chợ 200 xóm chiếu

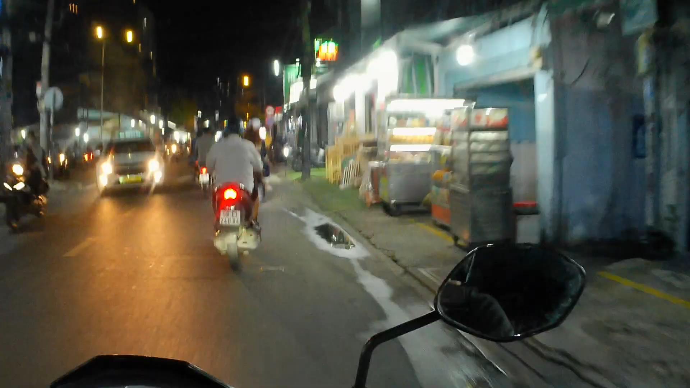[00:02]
đây là đường Tôn Đản về bên. Và bây giờ mình sẽ rẽ vào ở phía bên trong chợ 200,
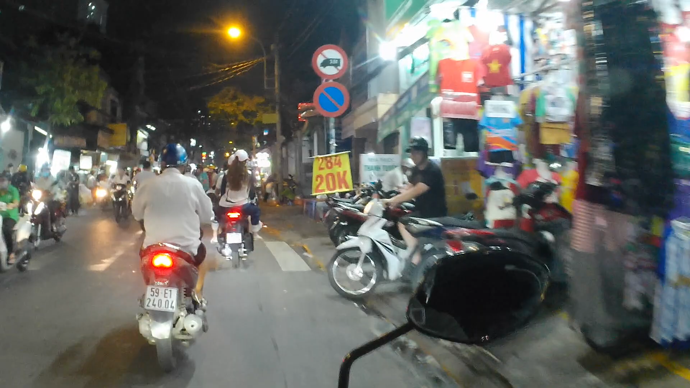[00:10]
hay là gọi là khu ẩm thực ở quận Tây về bên. Bên cạnh đó là đường Vĩnh Khánh. Đó, chợ 200 nè. Mình sẽ rẽ vào ở phía bên trong đây. Đó, cái chỗ mà nó bán bè và kia á, thì mình sẽ rẽ vào ở phía bên trong đây.
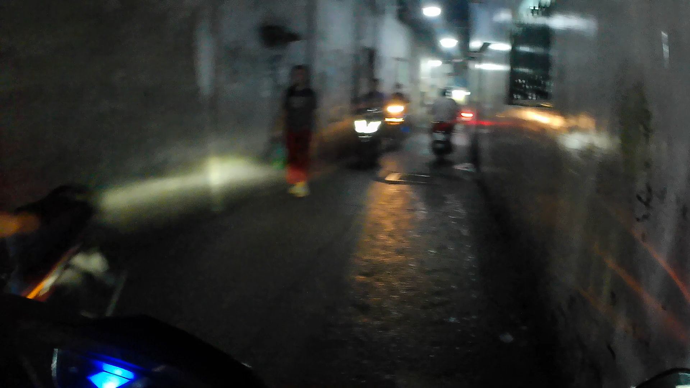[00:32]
Đó, ở phía bên đây nè,
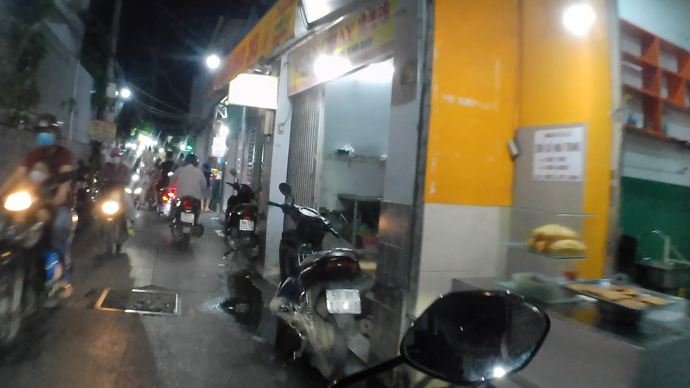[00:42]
trong này chạy dài dài dài, mình có bán đồ ăn rất nhiều luôn, bán đủ hết luôn á.
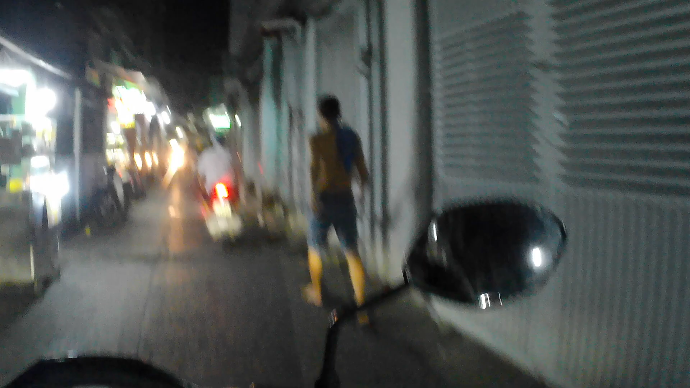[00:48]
Có bán bánh hấp đáp, rồi có bán sinh tế các kiểu nữa, nhiều lắm, rồi bán phá lấu nữa.
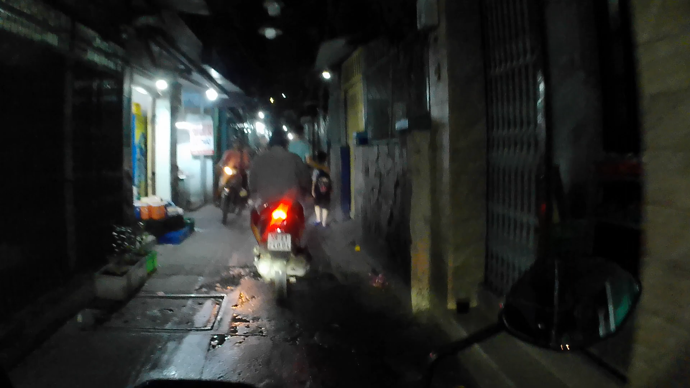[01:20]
Giờ này là 6 giờ rưỡi tới rồi. Giờ 200 Sấm Chiếu sẽ rất là đông luôn, người ta đi ăn uống này kia, với lại cái đường nó cũng chật nữa, xe chạy qua cũng hơi khó khăn. Đó, thấy là chợ 200 nè, chợ 200 Sấm Chiếu. Có chợ bán trái xoài,
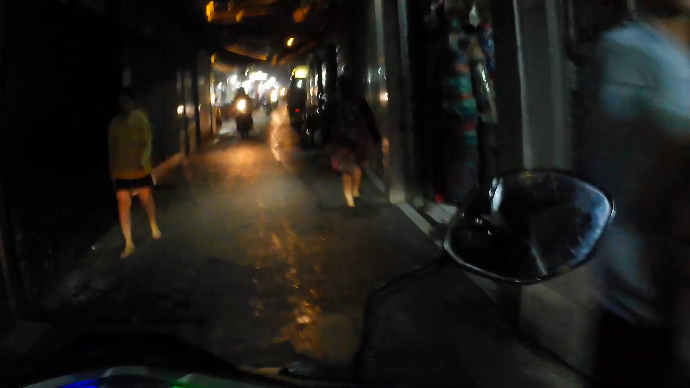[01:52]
nhưng mà chạy thẳng lên trên á thì người ta bán đồ ăn rất nhiều, bán toàn đồ ăn không đã không.
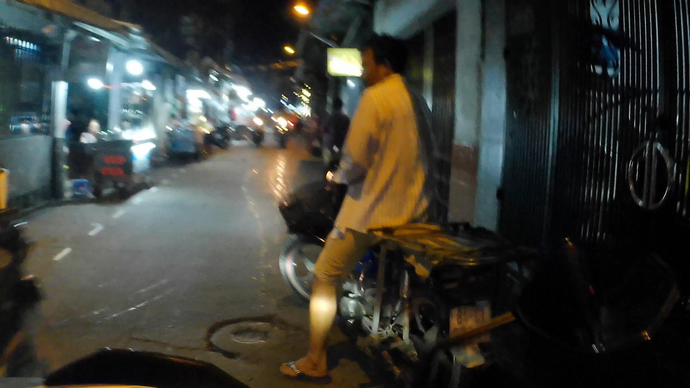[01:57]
Giờ này cũng chưa đông đâu, tới tối á khoảng
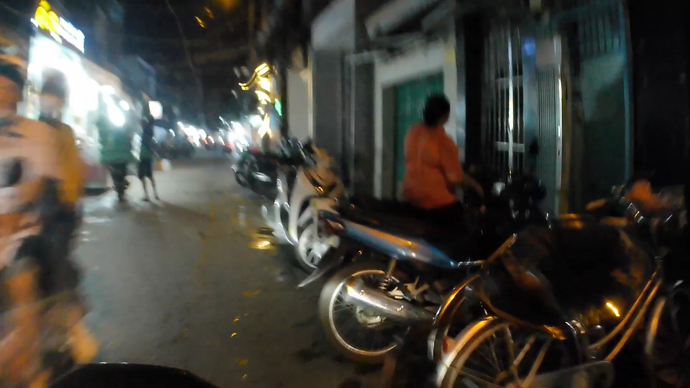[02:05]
7 giờ rưỡi 8 giờ người ta đi ăn rất nhiều, sinh tế mà chè hút đặc, chè hút khách gì đó,
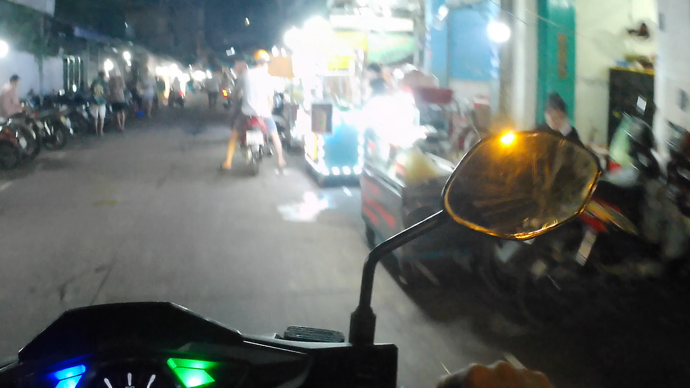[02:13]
chân gà sắp thái và bánh canh chiên mì xào,
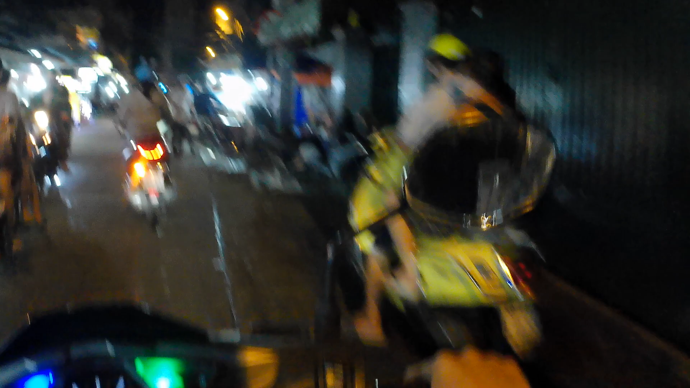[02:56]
Trên này thì vẫn vậy thôi, vẫn là bán đồ ăn, nhưng mà ở trên này thì họ bán bánh canh giò heo.
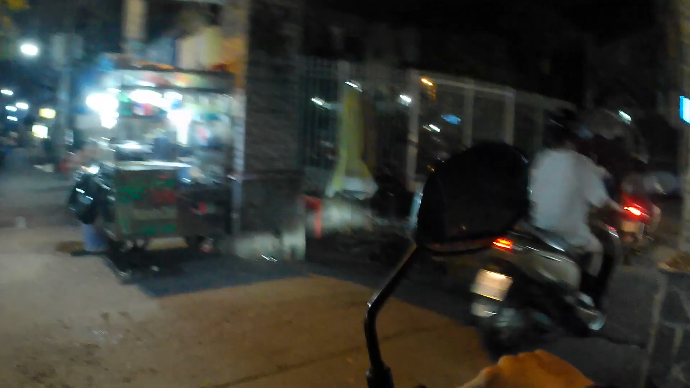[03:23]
Rồi hộp vịt lợn, bún riêu, xương quay, đá bào, mực nướng, bánh flan. Ở đây có bán bún riêu giò heo đã hết rồi. Rẻ trái á thì sẽ có thêm nhiều người bán hết, có bán gà rán,
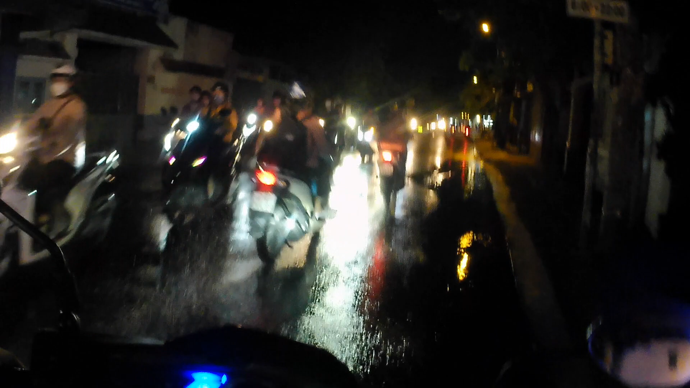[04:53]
Nước ngập em chiều lên ca ghê luôn á. Ở dưới công viên Đài Lịch Sử là bê luôn, ở phía bên đối diện ở cái bờ sông ở phía bên bên trái đây nè, là đường Trần Xuân Soạn quận 7 á, bên đó là bê luôn.
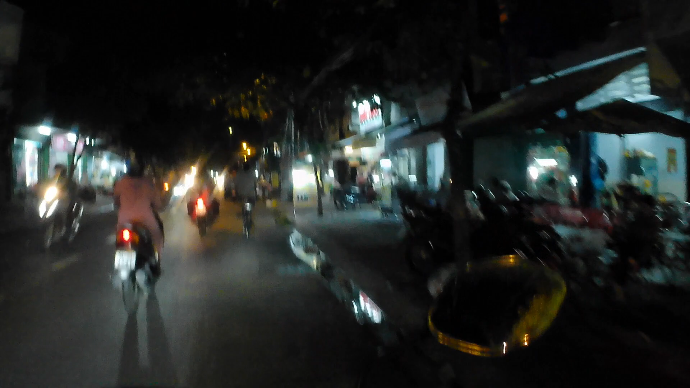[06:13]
Nếu mà muốn đi siêu thị thì có cái Saga Food nhỏ ở phía bên tay trái nữa. Một chút xíu nữa nha. Ở phía bên tay trái là chỗ khách này nè, có cái quán phở,